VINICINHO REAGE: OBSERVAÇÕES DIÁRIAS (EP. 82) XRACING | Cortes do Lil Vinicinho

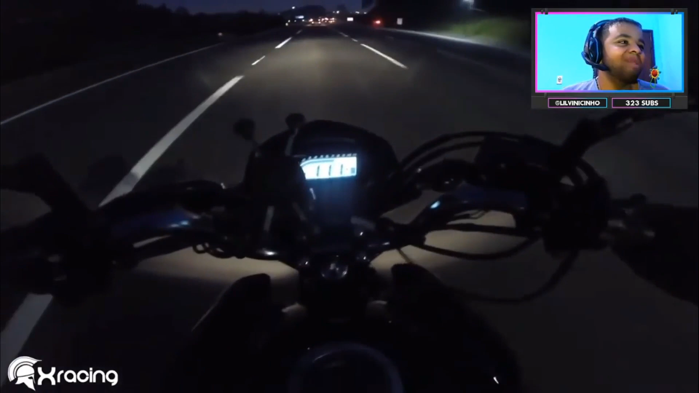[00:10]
Vamos pra 110. Tô abaixo do limite. Eita porra, um bagulho azul. Quê? Tô abaixo do limite. Eita porra, um bagulho azul. É semizinho. Olha, os malucos batendo radar, fi. Vai vendo. Comida, radar, fi. Sei lá, não sei se deu pra vocês verem uma luzinha azul. Caralho, ali da mão do policial.